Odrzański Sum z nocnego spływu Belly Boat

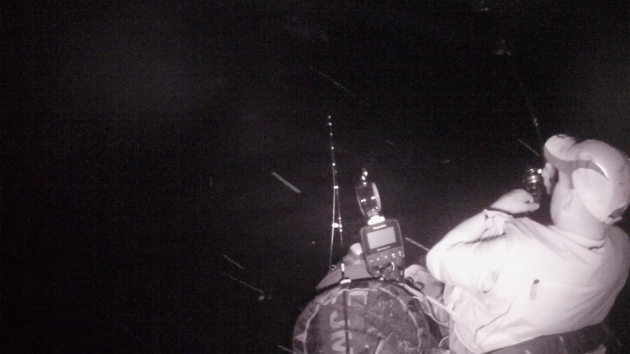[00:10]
broni. O, no takie płytkie w wodzie. Jakie fajne.
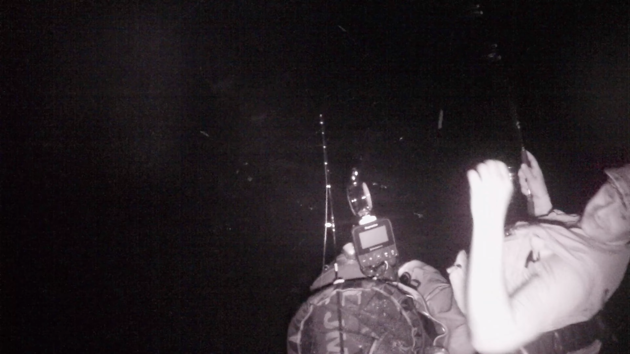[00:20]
Chodź trochę światła. Ryba nie jest koszma jakaś duża. Ale jakie bronie.
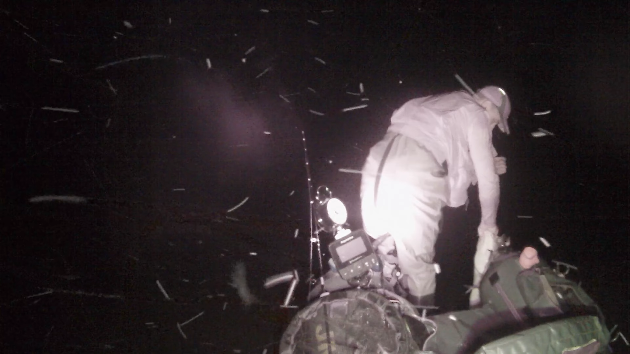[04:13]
Mamy cię. Chyba jest ciut większa niż myślałem.
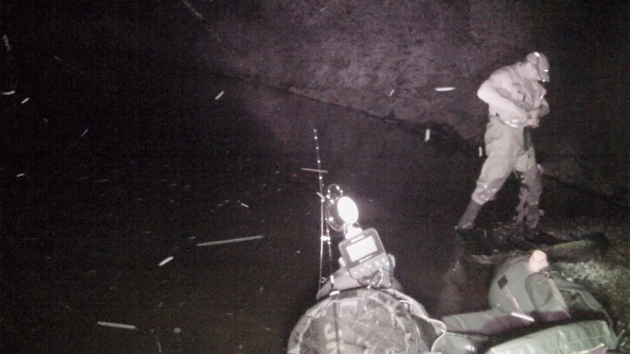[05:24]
Nie doszacowałem ci trochę, przyjacielu. Dobra, już cię uwalniam, wiesz? Nie będę cię tu za długo trzymał. Już wyjeżdżamy.
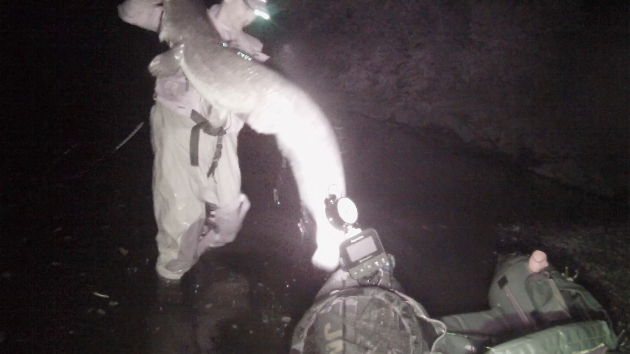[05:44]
Piękna rybeczka. No prawda. Z takiej płycizny strzelił w stomika.